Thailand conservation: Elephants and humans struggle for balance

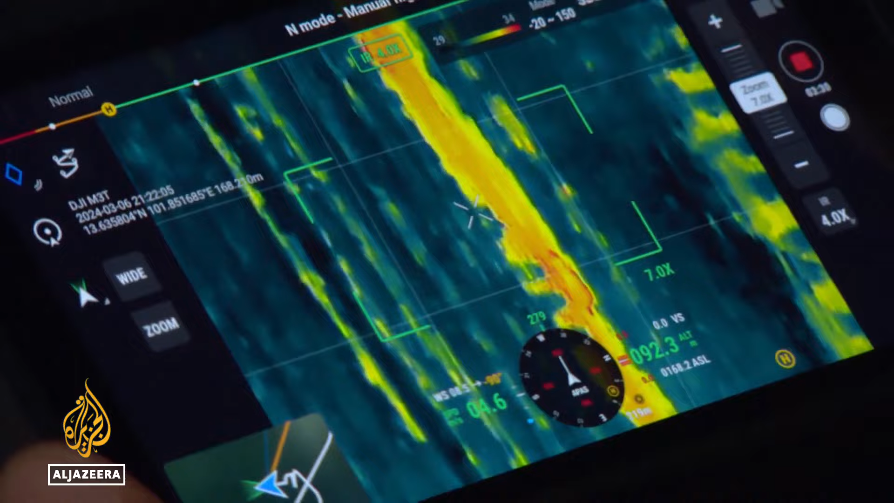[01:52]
Two distinct shapes. The elephants were just 150 meters down the track.